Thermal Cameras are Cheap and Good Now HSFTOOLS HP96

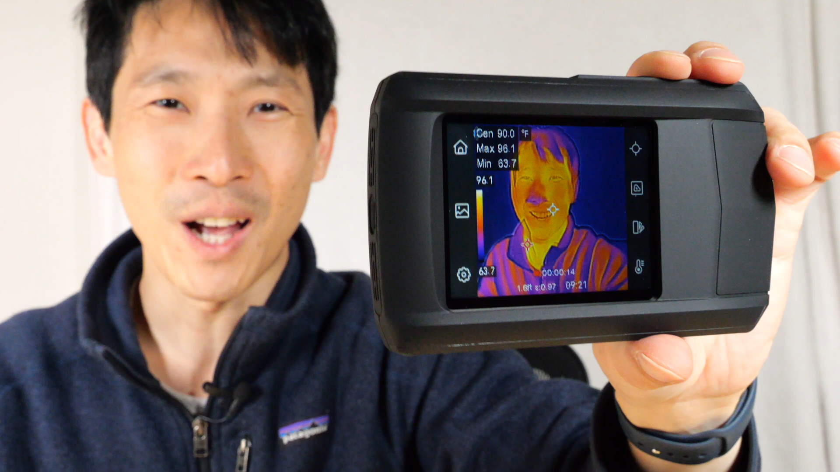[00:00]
On screen: spot 90.0°F
How's it going, everybody? This is Beat the Bush. This is the HSF Tools HP 96 thermal camera. It has a 3.5-inch screen, 96x96 pixel thermal imager.
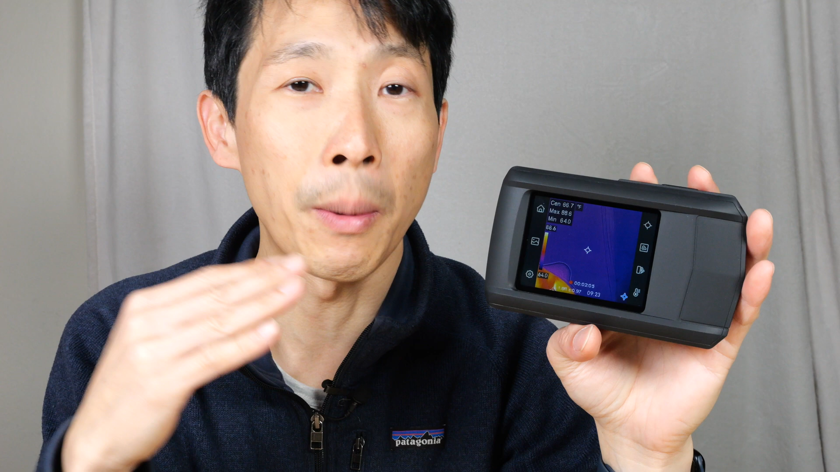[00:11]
For thermal cameras, I'd say the price is unbeatable for something with a 3.5-inch screen. You can get a little bit cheaper if you use those guns with a smaller screen, like 2.5-inch or 1.5-inch.
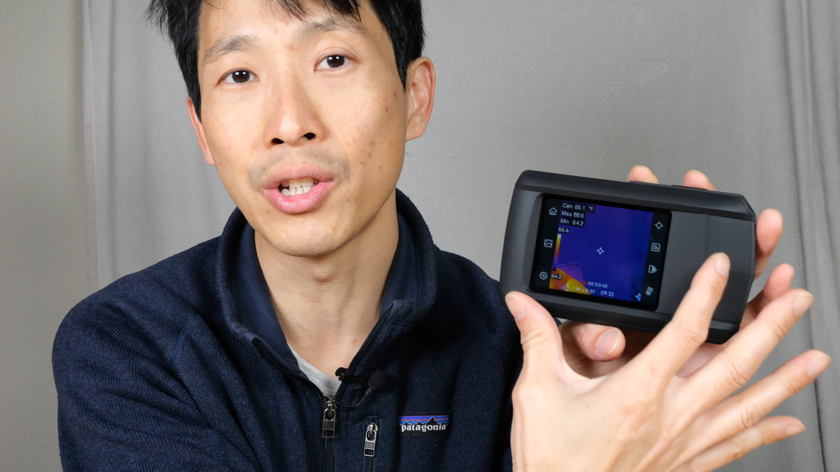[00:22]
I think this is the smallest screen that you want if you want it to be used for debugging purposes. I don't think I've ever had an instance where I'm like, hey, I really wish I had four times a resolution in looking at this image, and then it would help me debug better. Let me go back and unbox this, show you what's included, and also show you the features, and then I'll show you what I'll use this for, for debugging thermal issues.
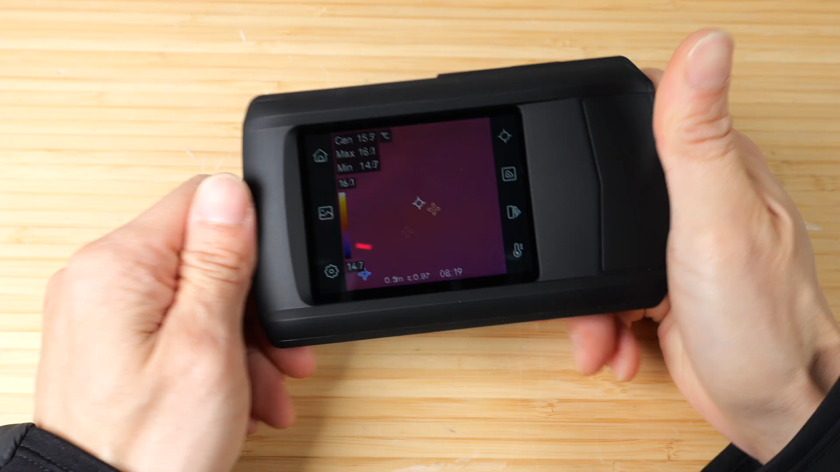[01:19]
First off, I like how there is a handle for your thumb, so you can hold on to it and point at things.
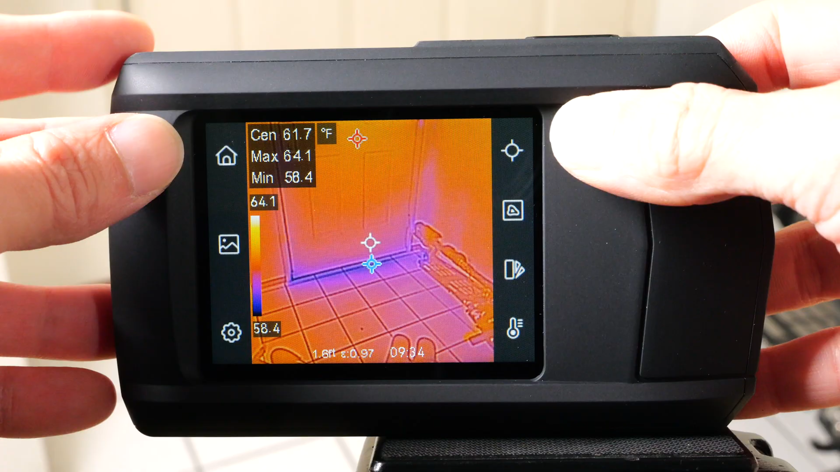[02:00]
On screen: spot 61.7°F, max 64.1°F, min 58.4°F
There are a bunch of controls on the left and right side.
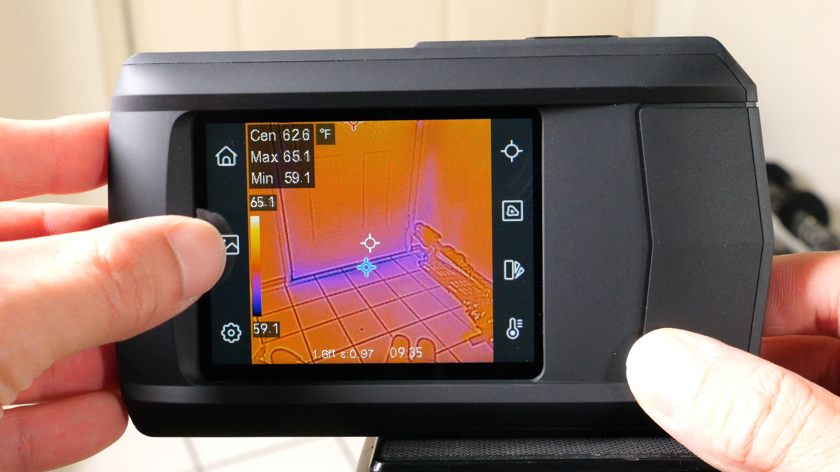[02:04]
There are saved images on this picture-looking button here, and I took some pictures and videos already. We can actually go in here and play it.
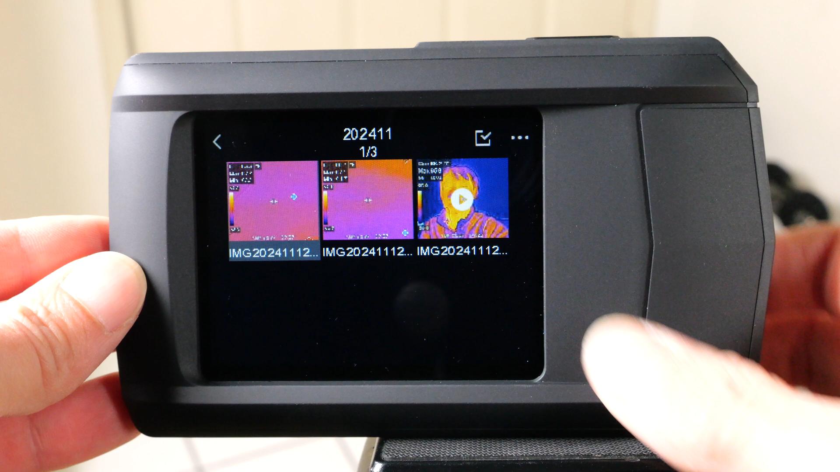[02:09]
It records audio, but it does not have a speaker to play the audio. There's this gear sign for changing settings, temperature measurement settings, temperature range.
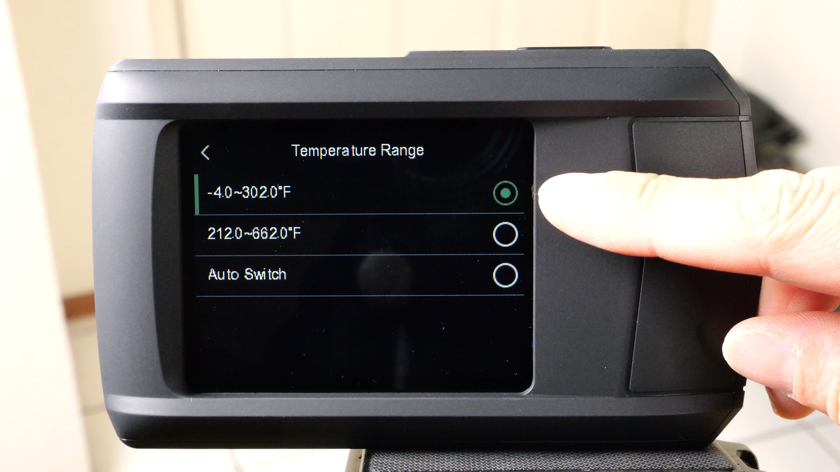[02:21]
You can set it to a lower range or a higher range all the way up to 662 Fahrenheit.
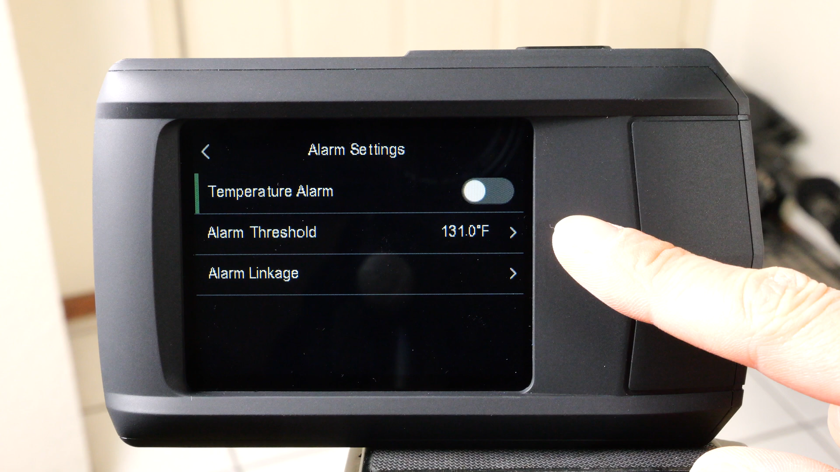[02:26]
Alarm settings, which will give you an alarm if it goes above a certain temperature. On the right side, we can turn on the center marker, the hot marker, and the cold marker.
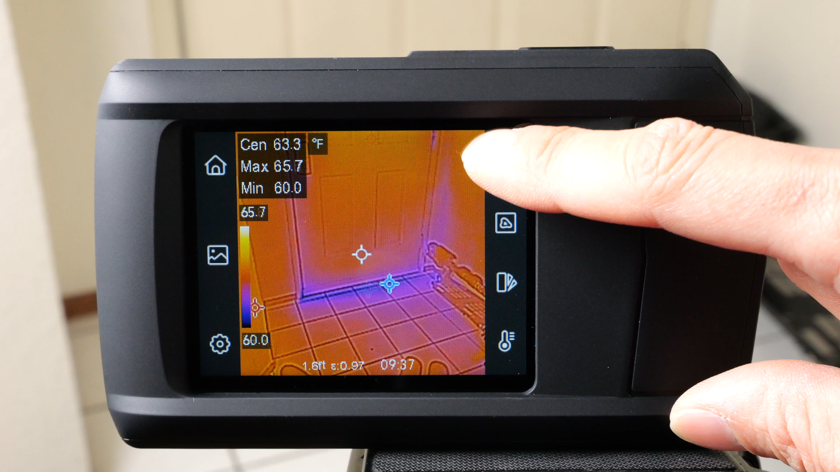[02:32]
On screen: spot 63.3°F, max 65.7°F, min 60.0°F
So this is the hot one. We can turn that one off. The cold one, turn it off. The center one, turn that off. So we can pick which one we want to see. Sometimes it gets in the way, so maybe you only want to see the cold, like in this instance right here. I'm interested in what's right underneath the door, and we're seeing 60 degrees Fahrenheit. But I kind of want to see what the temperature is surrounding it, so I'm going to do the center as well. The center is 64, so we can see the cold is,
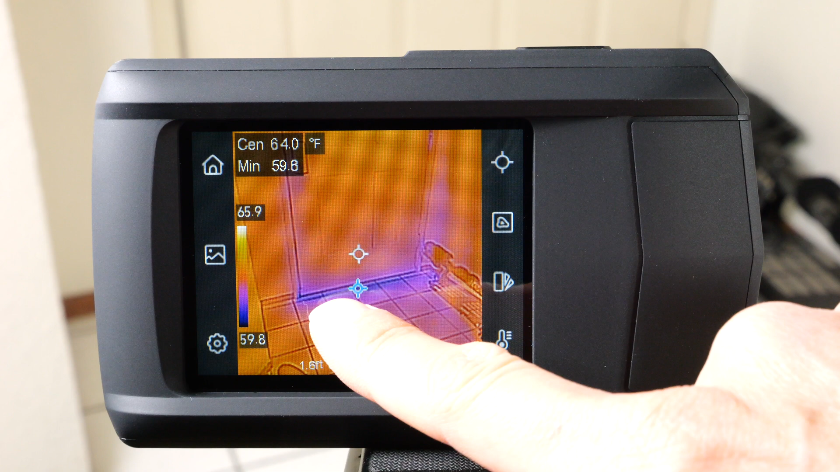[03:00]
On screen: min 59.8°F
you know, like about 5 degrees colder than the surrounding. The second icon is how you want to view the thermal image. Just push that. I don't actually like the very first setting here because it's kind of fuzzy,
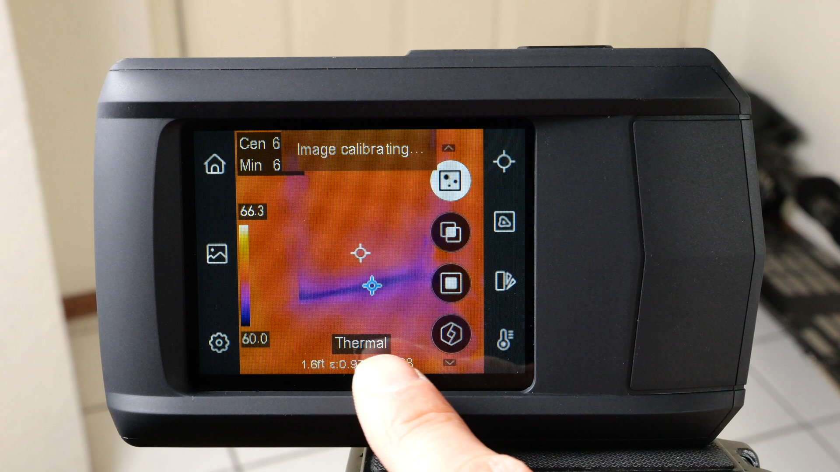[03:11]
and it actually does not blend together the visual data with the thermal data. The thermal data is only 96 by 96, so it's kind of fuzzy.
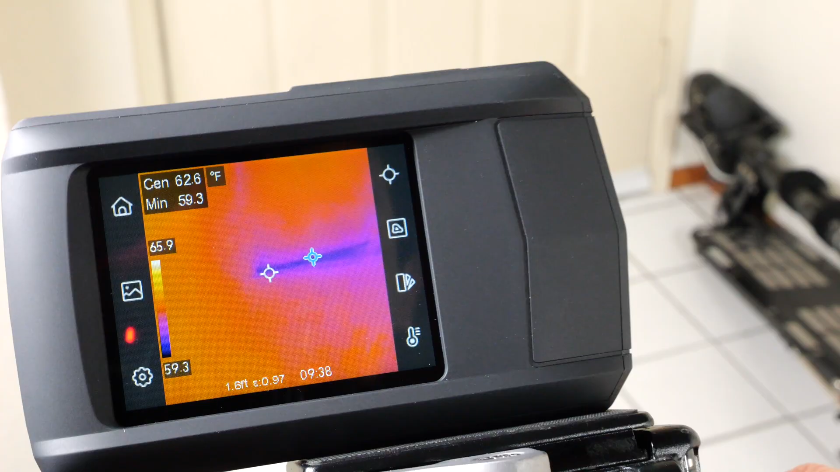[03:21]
On screen: spot 62.6°F, min 59.3°F, scale top 65.9°F, scale bottom 59.3°F
I can move it around.
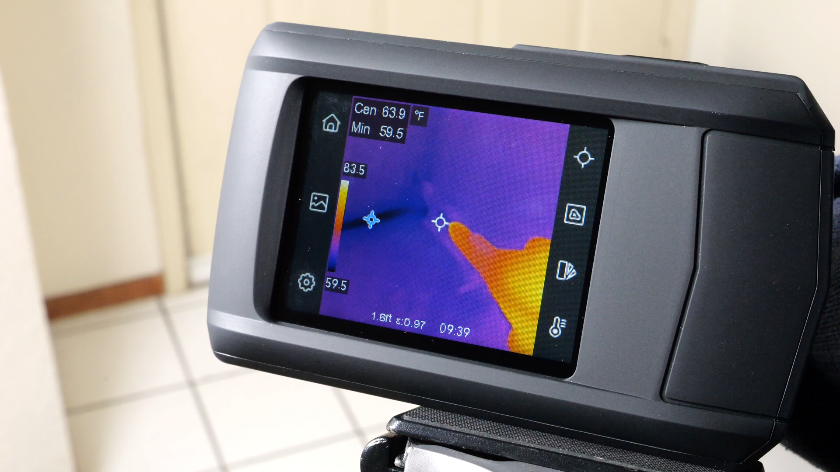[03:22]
There's a scooter right here, and because it's about the same temperature, we can't really see it. But when I go and turn on the blending of the visual data, we can see the outline of the scooter now.
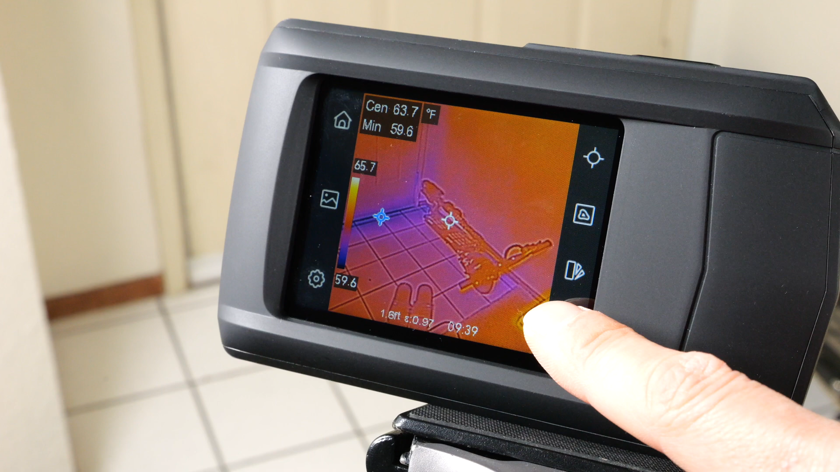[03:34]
On screen: spot 63.7°F, min 59.6°F
So I like this mode a lot better, and then there are other modes that you can use as well,
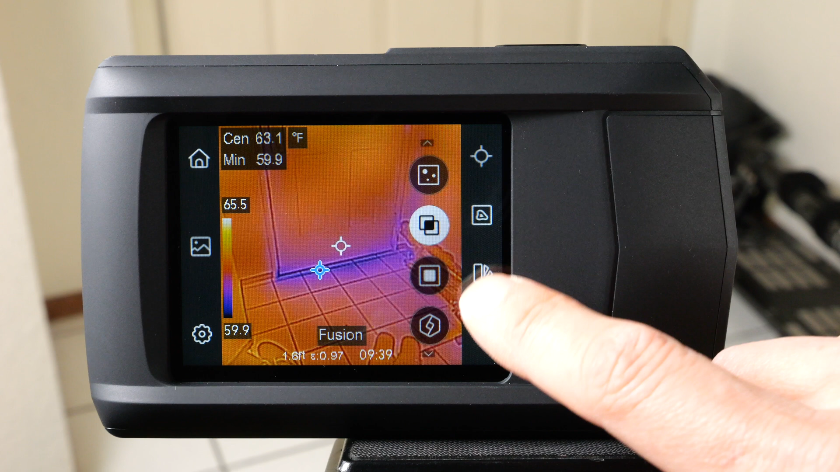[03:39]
On screen: min 59.9°F
such as just the center has a blended mode where the outside is just real visual mode.
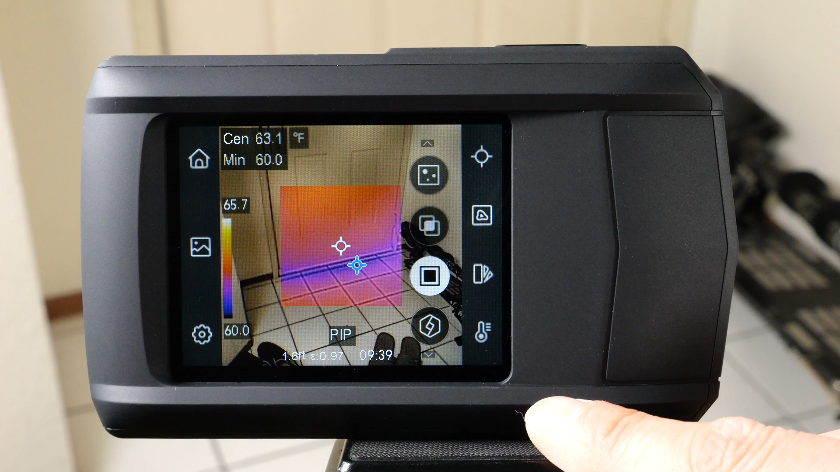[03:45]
On screen: min 60.0°F
The next one is more of a blend where you have 25% thermal data,
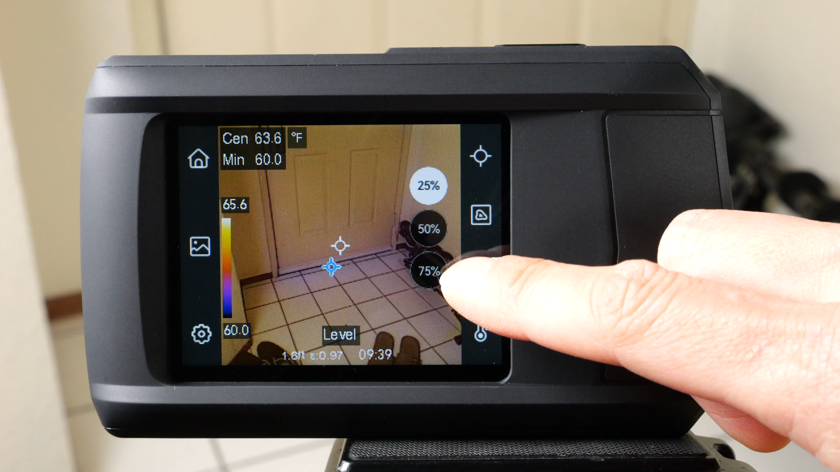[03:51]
On screen: spot 63.6°F, min 60.0°F
50% thermal data, 75% thermal data, and then when you finally go to this, this is 100% thermal data. There's yet another mode, which is just visual data here.